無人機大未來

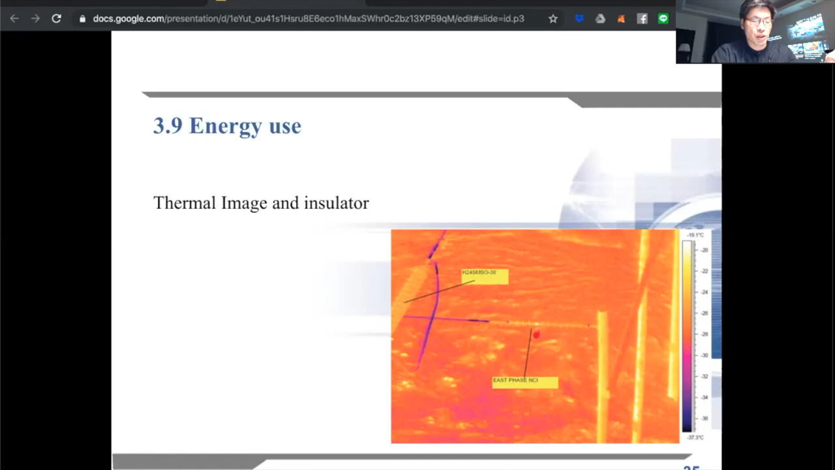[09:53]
艾紫有点问题因为它温度稍微高了艾紫一般温度高就代表什么代表它漏电因为你如果没有漏电基本上是不可能有温度的变化不会温度变高这是我们去竹山拍的一个空拍
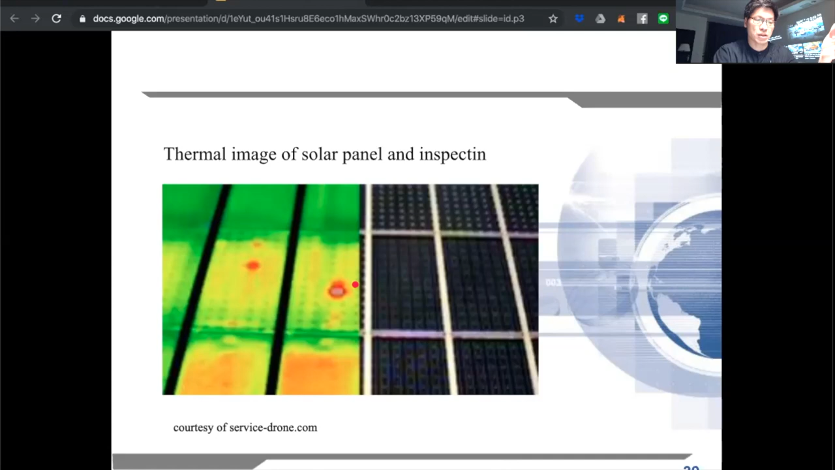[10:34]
掉了要嘛就是它的晶片坏了我们跟日本一间公司有合作他们专门在做太阳能板清洗跟检测那这是后来我去日本看的时候他们有一
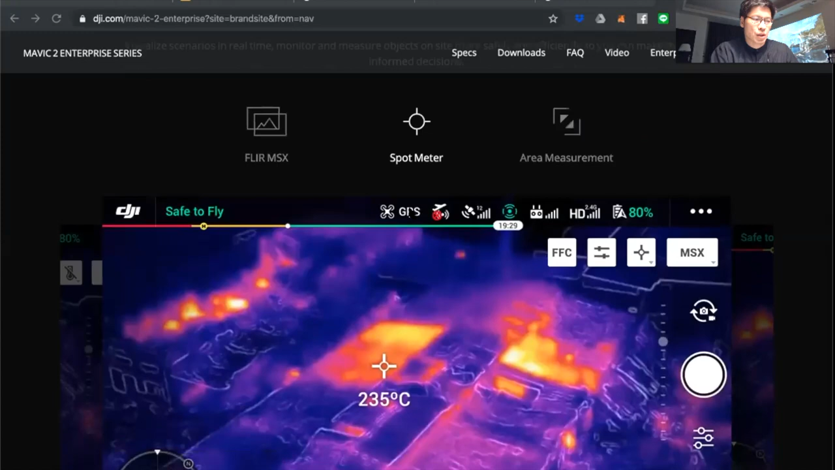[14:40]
On screen: spot 235°C
它装在上面可以让别人去看看到这个无人机就可以跟着它走那它还可以做热影像的分析